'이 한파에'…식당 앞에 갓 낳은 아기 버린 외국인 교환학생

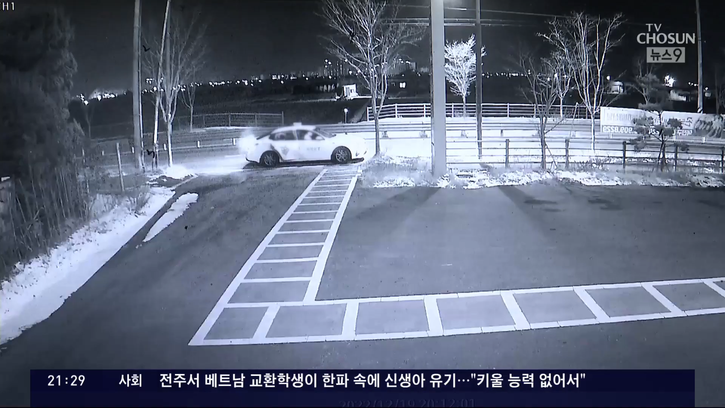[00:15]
얼굴을 가린 여성이 품에 아기를 안고 택시에서 내립니다.
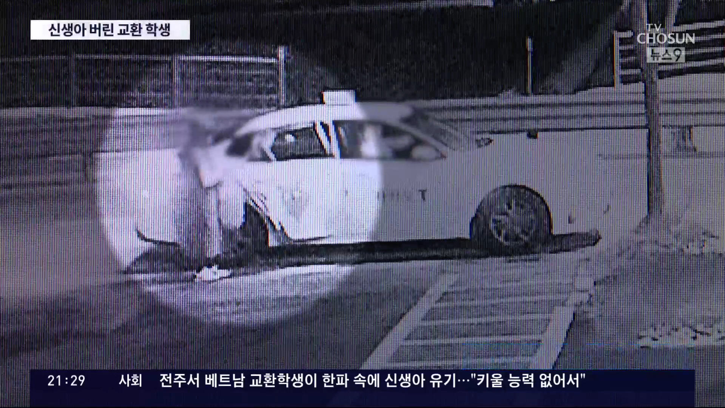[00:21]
건물 앞에서 잠시 서성거리더니 아기를 식당 입구에 내려놓은 채 그냥 가버립니다.